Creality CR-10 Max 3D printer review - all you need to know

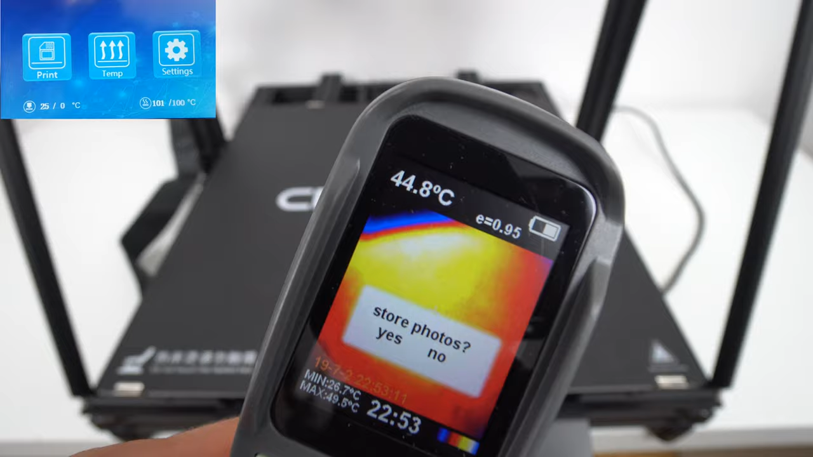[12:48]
On screen: spot 44.8°C
During my heat bed testing, I monitored the heated bed with my thermal camera and infrared temperature meter.